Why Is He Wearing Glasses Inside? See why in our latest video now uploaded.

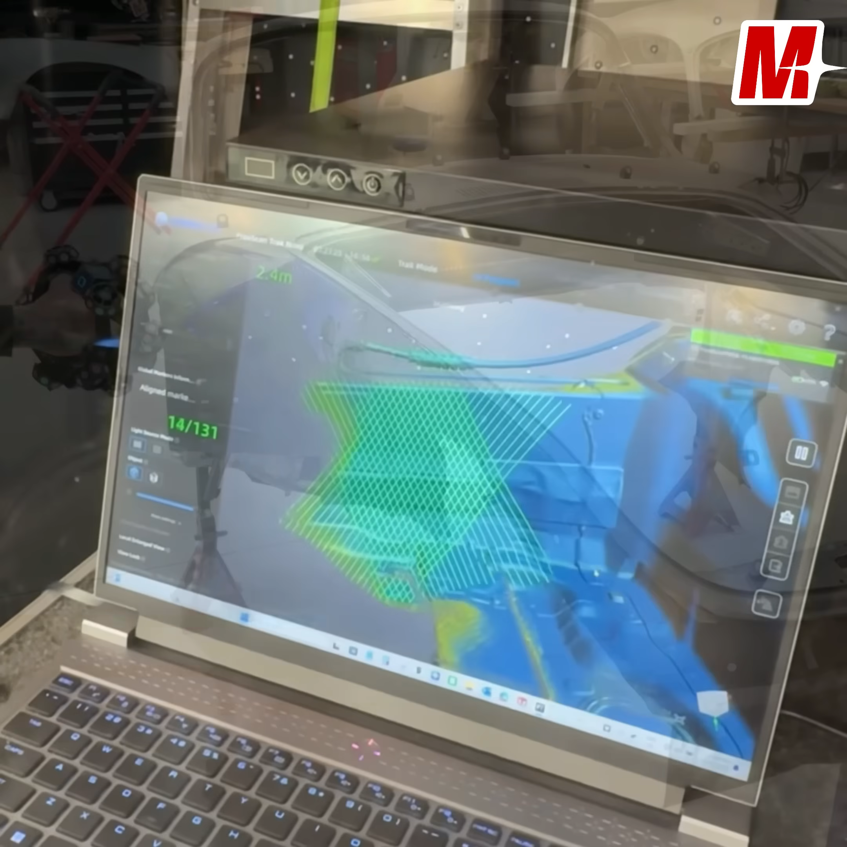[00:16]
So the screen on the laptop in the back of the van you're seeing that in your glasses at the same time?
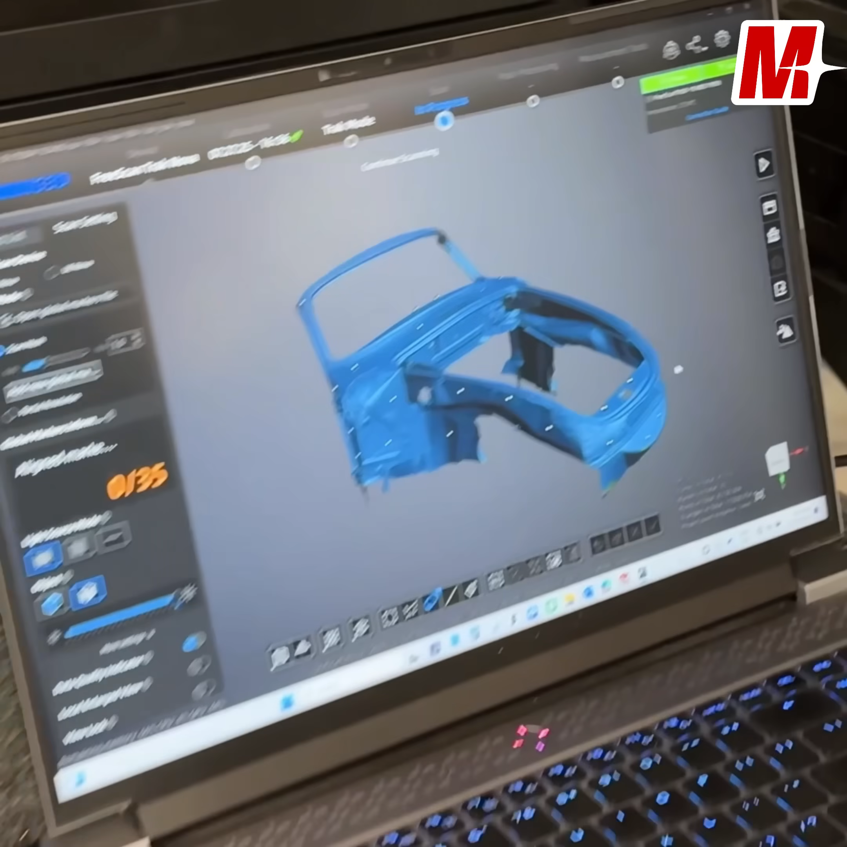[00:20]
Yeah so it makes it totally portable, cable free, still have a hand to hold on to for safety reasons, things like that.